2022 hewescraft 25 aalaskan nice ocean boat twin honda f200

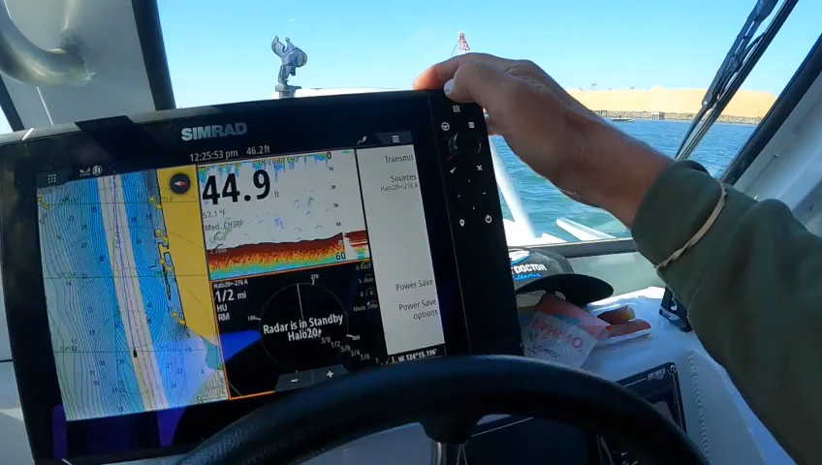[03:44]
now if I want to touch this that highlights that that's orange so you hit here radar options this is B that's what I want transmit
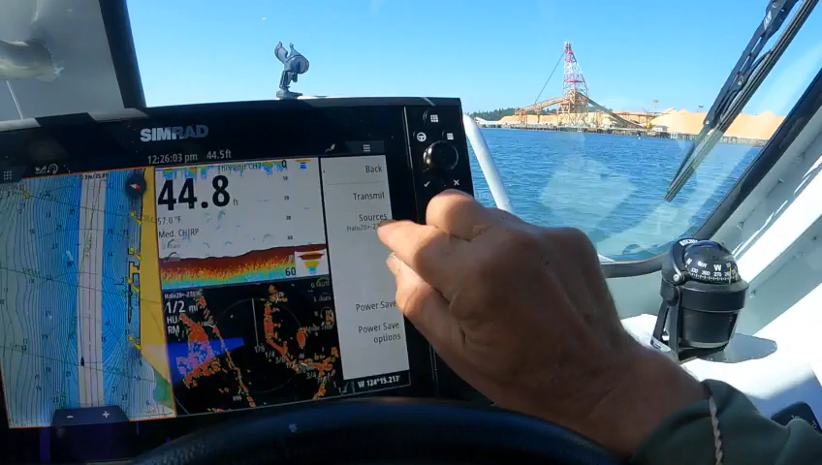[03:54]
go back
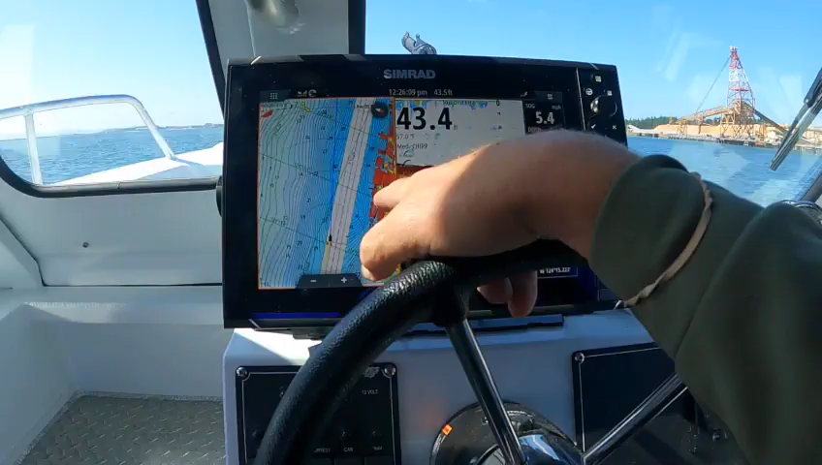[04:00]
so now I've got radar overlay radar fish finder now see here's where the funny thing is see how that right there it's got the flames
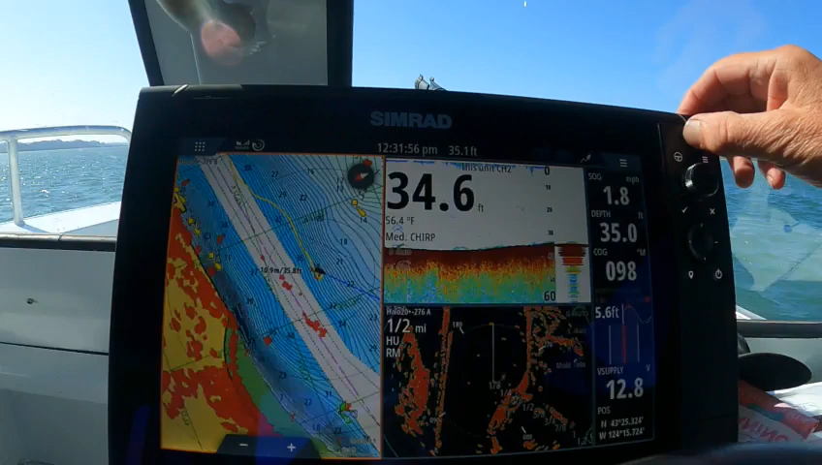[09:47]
On screen: water 56.4°F
so I'm going to go into here I'm going to go into instruments